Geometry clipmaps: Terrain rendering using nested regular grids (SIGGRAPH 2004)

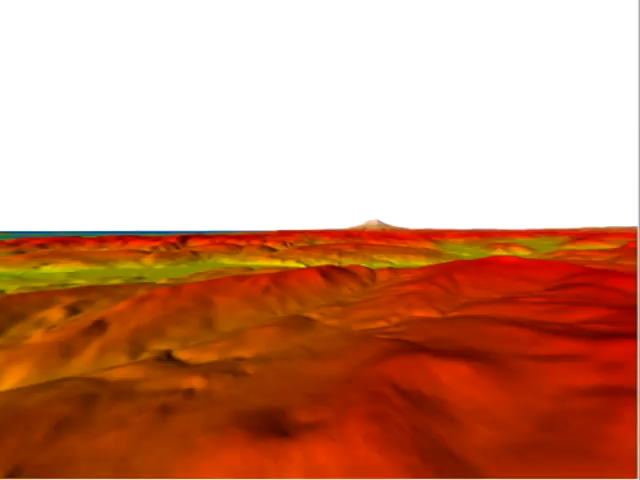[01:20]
Here the screen space triangle size is roughly 3 pixels, so the tessellation is too dense to visualize.
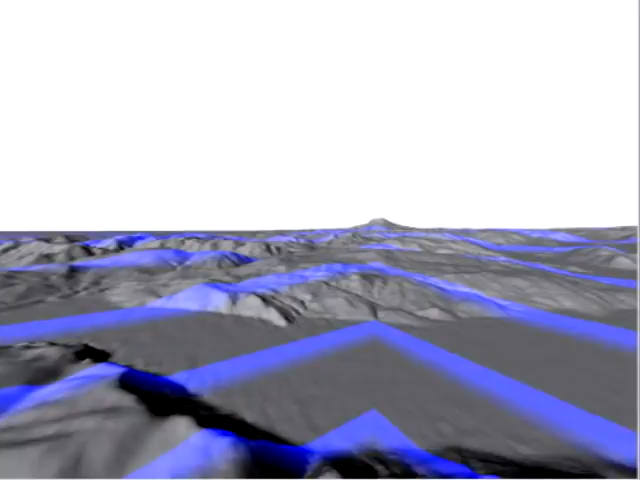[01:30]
Again, here are the transition regions, and here is viewfrostum culling. The closer we approach the terrain, the more clip map levels are rendered. In this example, the finest two levels are synthesized fractal noise.
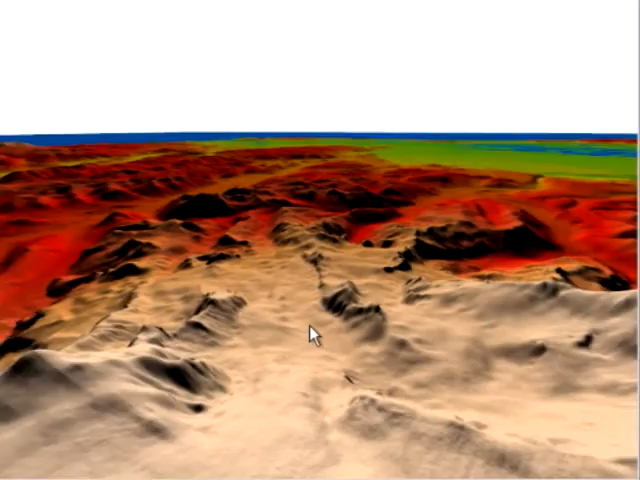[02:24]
Here is what happens when we gradually zero out the detail on the six finest levels. The terrain is smooth due to our upsampling filter.
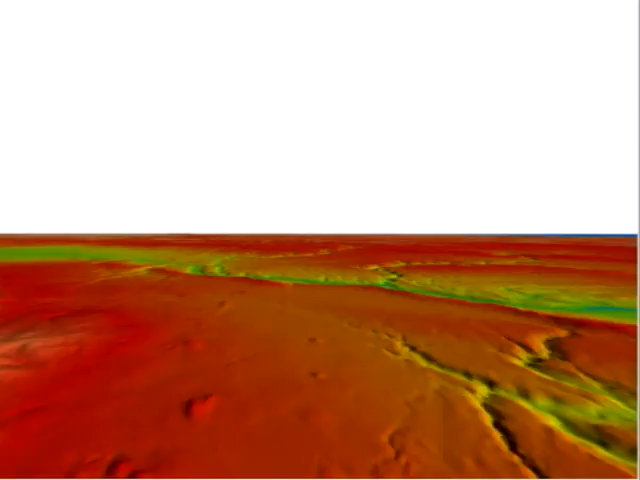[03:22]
The 20 giga sample grid is compressed by a factor of 100 using a compressed image pyramid, and so fits entirely in memory. It is regionally decompressed on the fly.